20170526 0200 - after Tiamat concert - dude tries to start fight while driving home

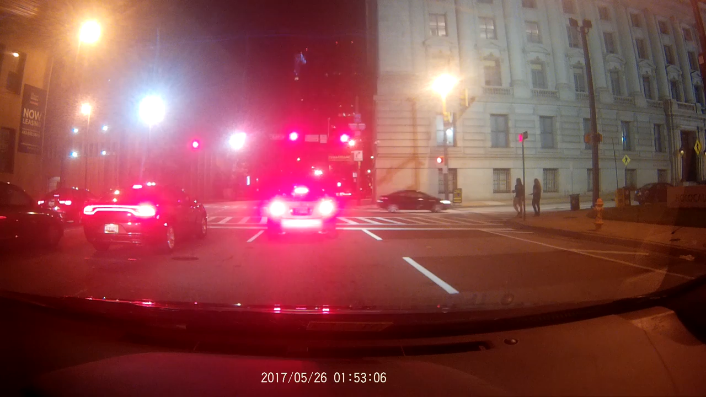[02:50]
No. The exit ahead and then... He asked to turn right, so it's like if you're going to ask... I don't know what he's going to go into. I don't know what he's doing. Okay. I don't know. I don't know. He asked, like, can I go over? And I'm like, oh, you're not arguing with me. You're like asking something fun. Yeah. I thought he was like, get over so that I can beat your ass up.
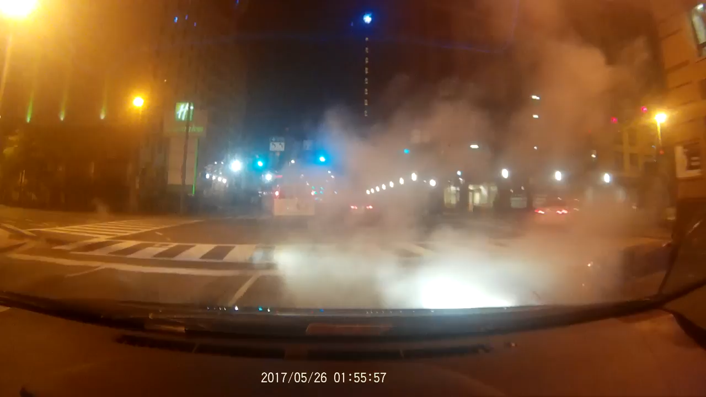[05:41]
Woohoo! Look at all this smoke! Yeah, this kind of fucking cool. He fucked up, he fucked up, he's smoking Utah, Utah, whoa, I hope that guy doesn't catch up. I kinda hope he does, although I don't like being on the left, the right has more outs. Ah yes.
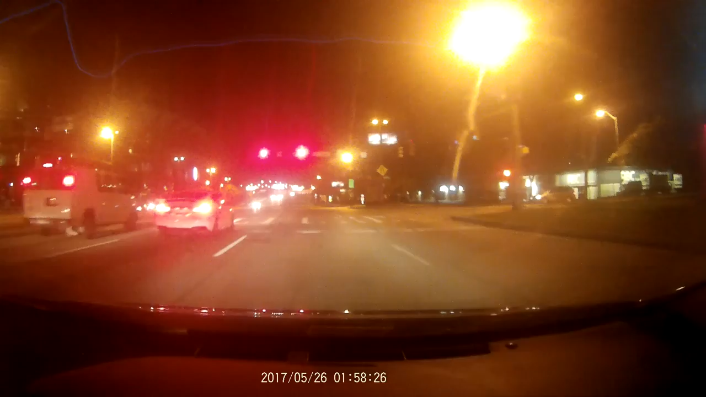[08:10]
Oops. Why are you oopsing? You're in the right and she said keep left. This is, I accelerate faster than other people, this is so I can be ahead of them, so I'll be able to keep left that much better. Good, good. I'm just giving you a hard time. What is the guy, like. The guy who got out? Yeah. Well, at least he's not like that guy who got out four times. Well, no, I could have gone back and made him get out four times if I wanted to.